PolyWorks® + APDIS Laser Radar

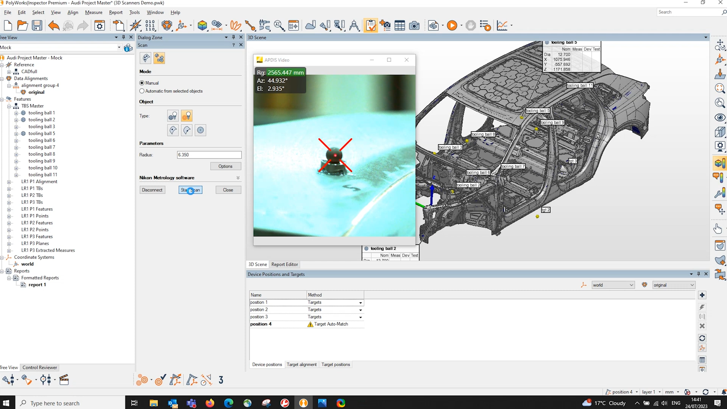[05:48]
as soon as that happens we are now aligned
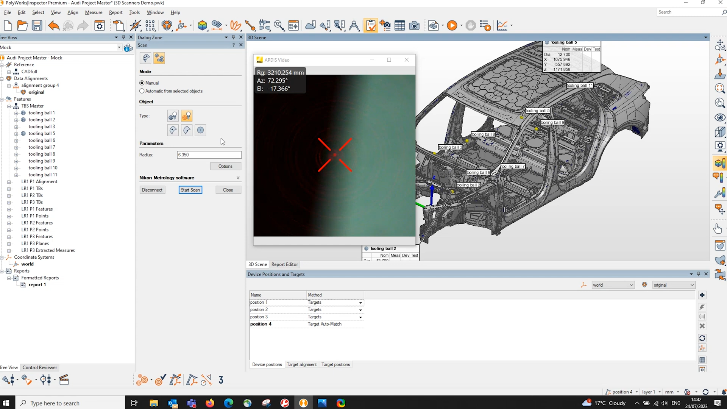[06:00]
we are now able to then add some measurements and actually go to those locations to measure with so to show you what I mean by that if I actually zoom into the side of the vehicle here we can see
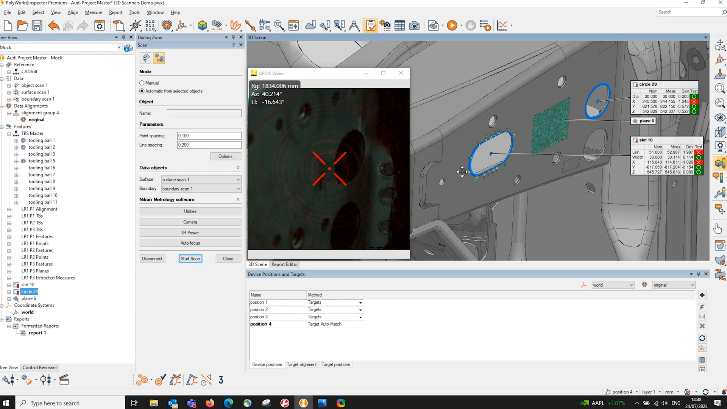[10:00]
and if i wanted to actually just manually scan an area what i could do with that is actually move the scanner to an area that i'm that i wish to scan if i focus
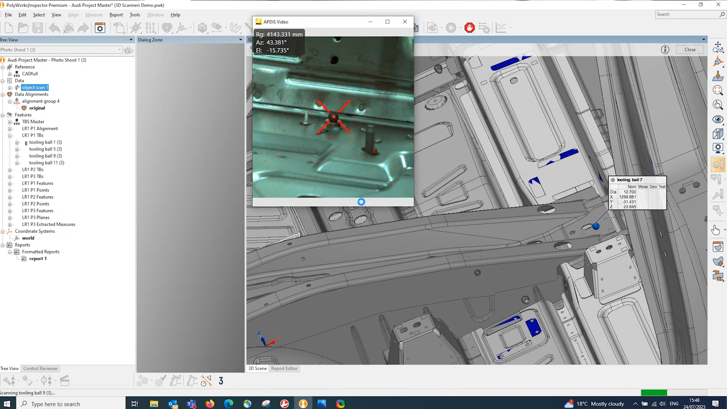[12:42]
yeah the speed difference and then it also with the enhanced version and it will optimize the scan path so
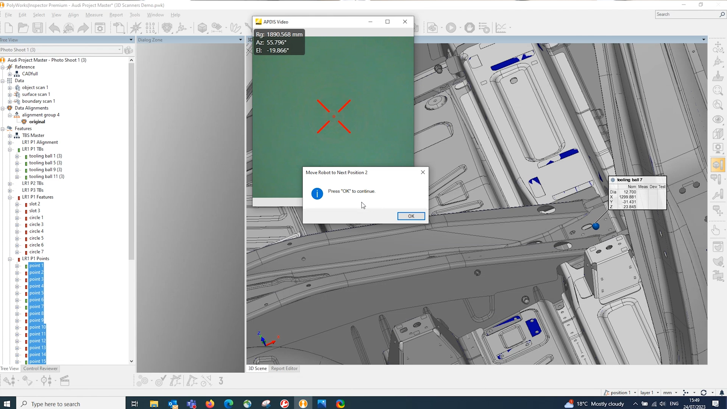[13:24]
this enhanced version uh as lucy mentioned it's able to optimize its path by rearranging the items in your tree to measure them in a certain order that would help speed up the process uh and obviously that wouldn't be available with this standard version is that correct yeah that's correct yeah um and am i right in saying that there are two uh two further types per
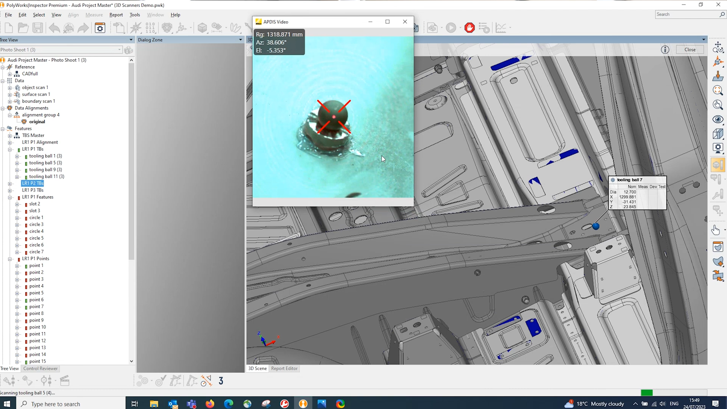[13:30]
version in terms of distances so yeah you can choose uh between up to 30 meters or up to 50 meters in the measurement range depending on what it is that you're measuring so you know